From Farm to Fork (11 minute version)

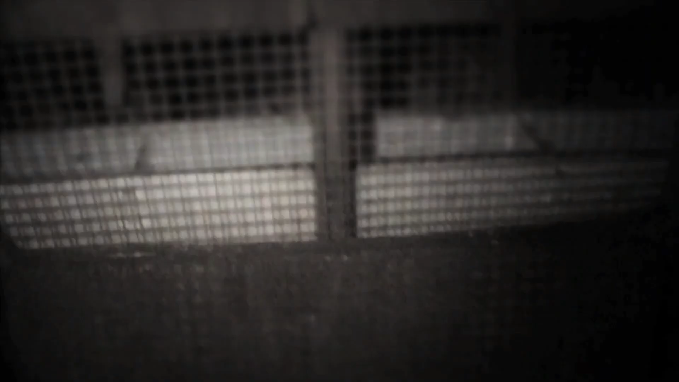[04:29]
These curious young animals are stressed and bored in their barren and overcrowded crates,
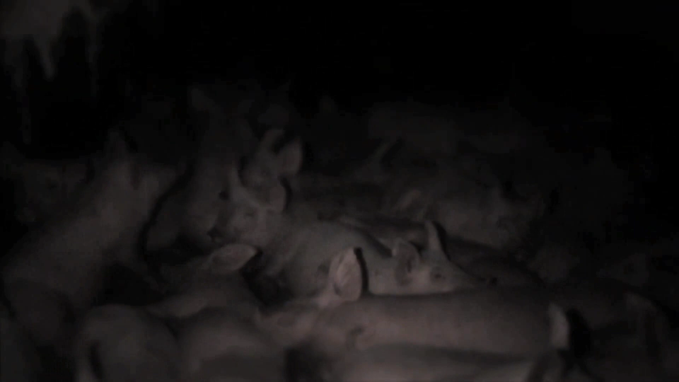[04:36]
often frantically trying to bite the tails off their pen mates out of frustration.
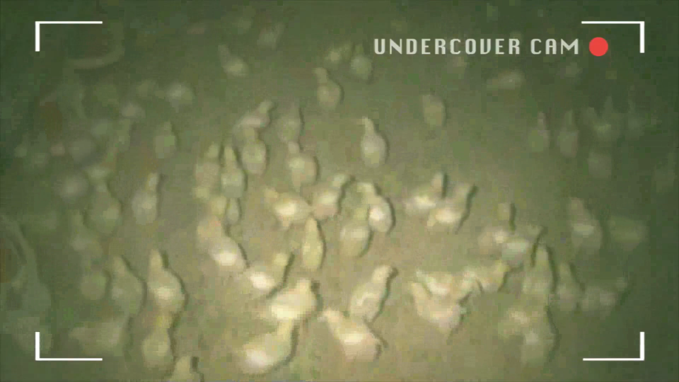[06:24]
There may be 45,000 birds crammed into a single shed.